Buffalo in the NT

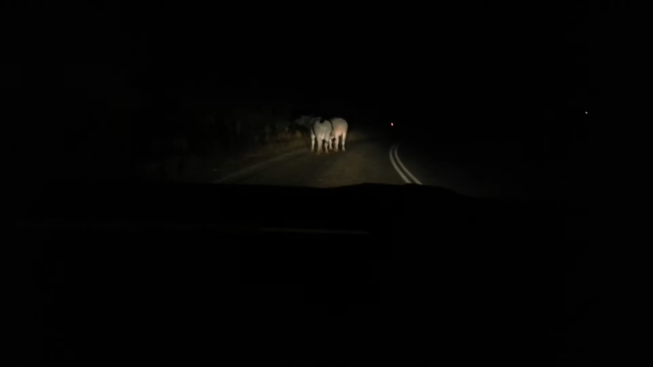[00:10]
Oh, he's gonna come back at us now.
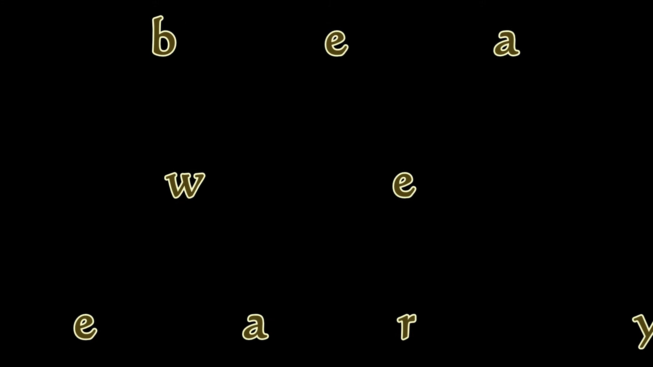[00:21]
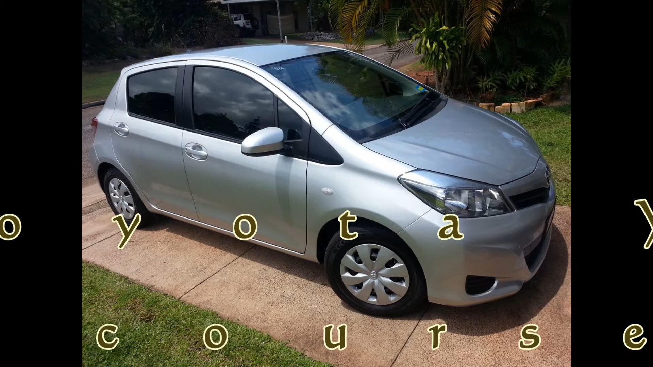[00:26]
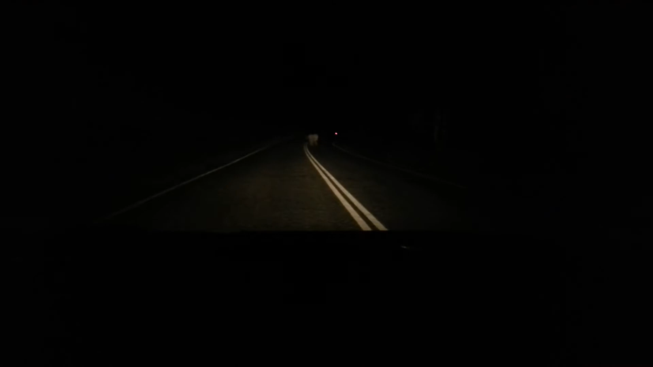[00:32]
I bet they don't like that. Oh, he's going to come back at us now.
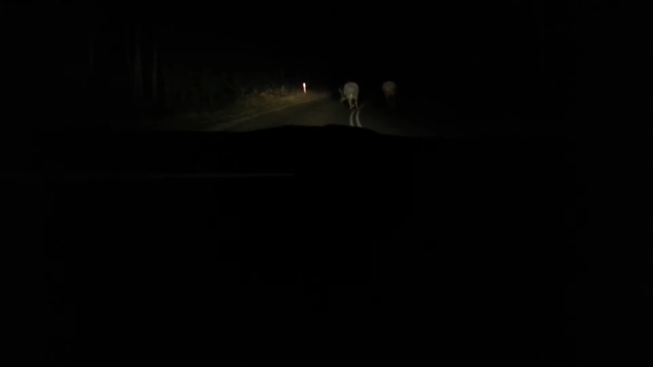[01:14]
Get off the road, you bloody things.